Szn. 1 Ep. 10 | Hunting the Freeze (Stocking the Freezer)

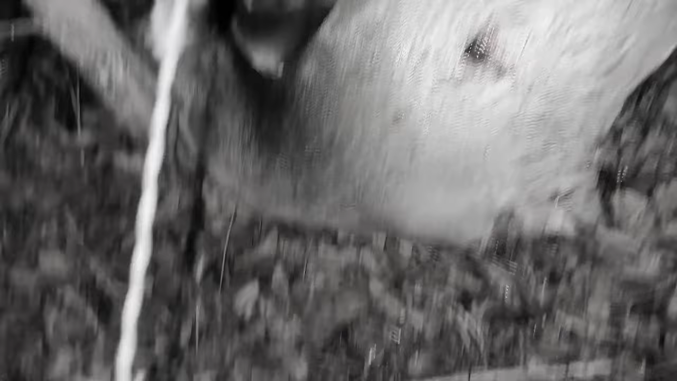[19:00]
Definitely wasn't the one I wanted.
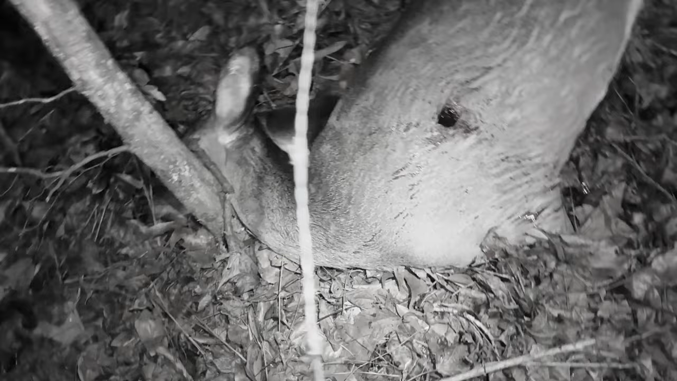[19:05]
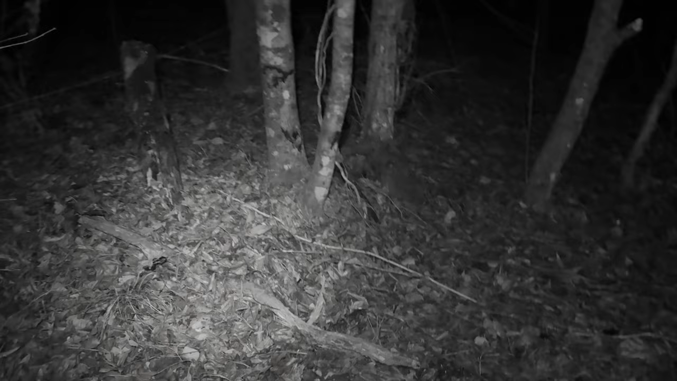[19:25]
She been all over here. She turned around.